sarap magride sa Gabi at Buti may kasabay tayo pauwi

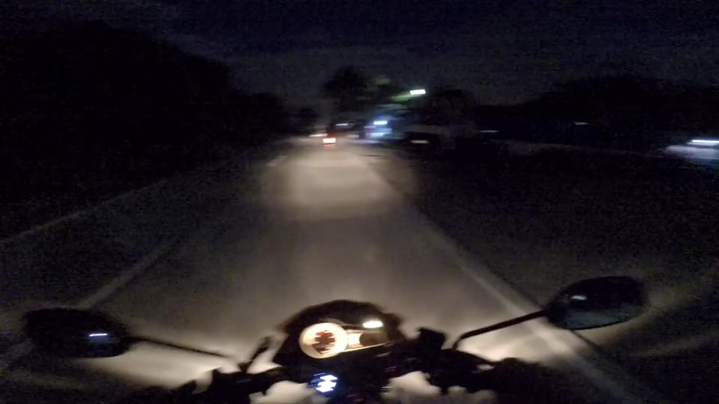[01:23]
Hindi naman tayo pwede magbilis Kasi Kukunti na yung kasalina natin Pagas muna tayo Kasi Delikado Imting Imting Imting Na tayo Imting Imting Na Huy Huy
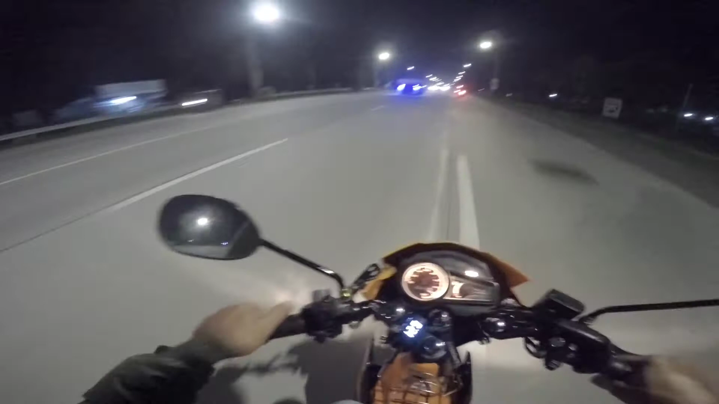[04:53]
Sib Bumaba Sib Bumaba yung XRM pari yung XRM pari yung may angkas ayun oh oh lakas ng hangin woi
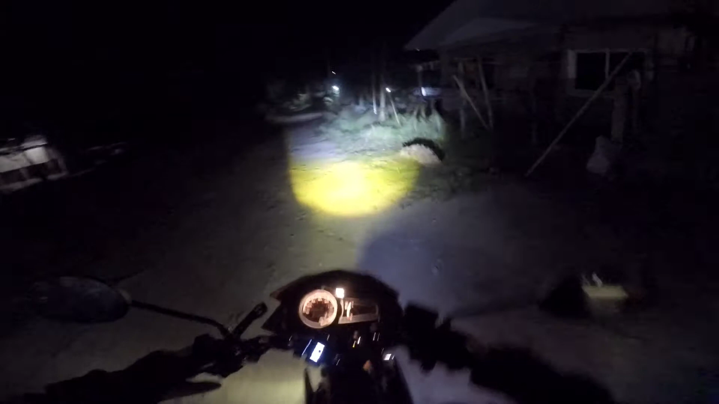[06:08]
so yun nandito na naman tayo sa main road mga XRM
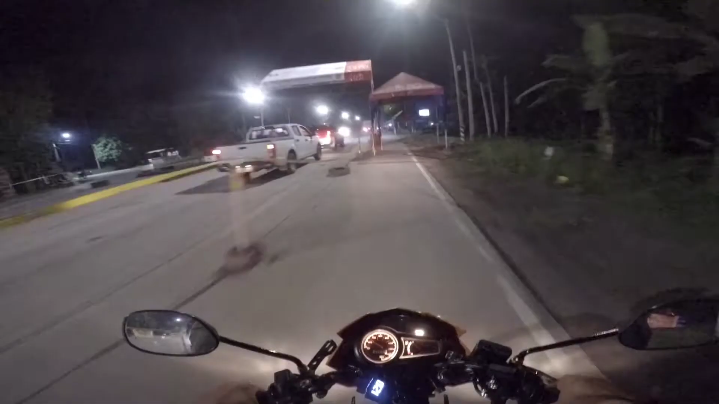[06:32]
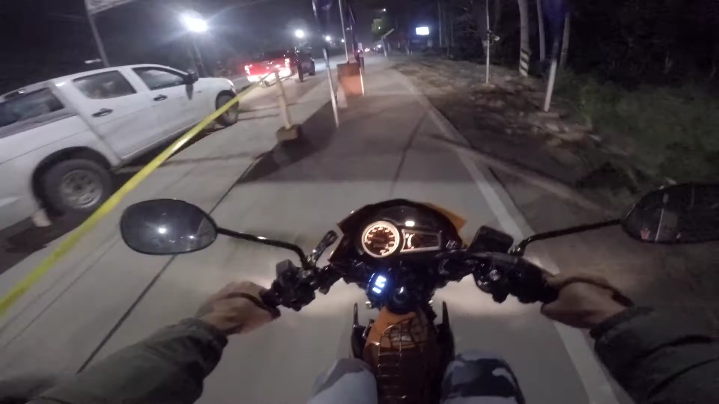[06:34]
dito na naman tayo magandang dati no parang aeroplane parang parang airport landingan ng aeroplane ganda ng ano
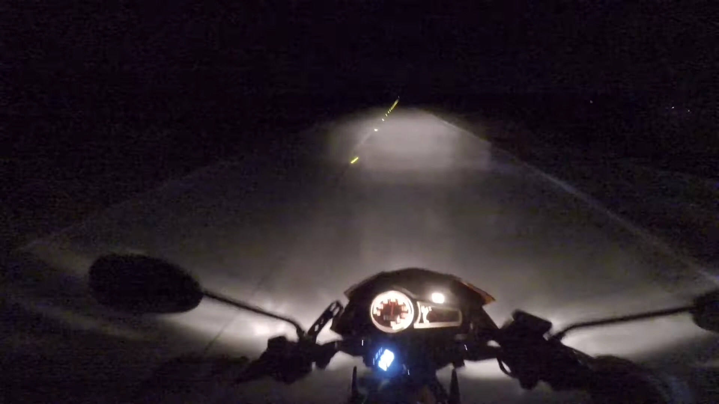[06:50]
wuuu buka natin pa tayong ilaw oh oh ha ha ha ha ang ganda oh hihayang kong nayan doon sa loong eh